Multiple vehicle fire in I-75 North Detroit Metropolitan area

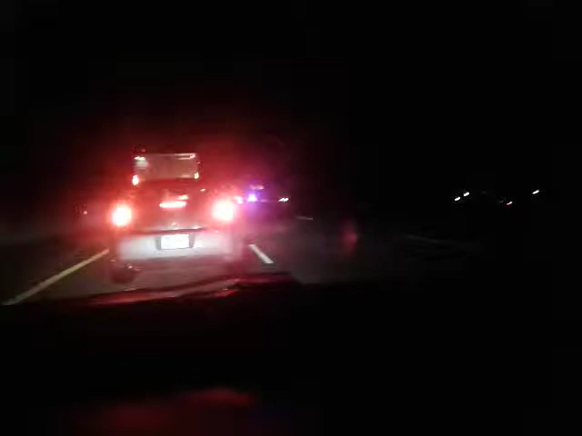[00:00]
yeah we are on i-75 just past mile marker 76 there's a extreme fire in the middle of the freeway coming up on it right now you can see it looks like a multi-car crash it's on fire hopefully the people are out of there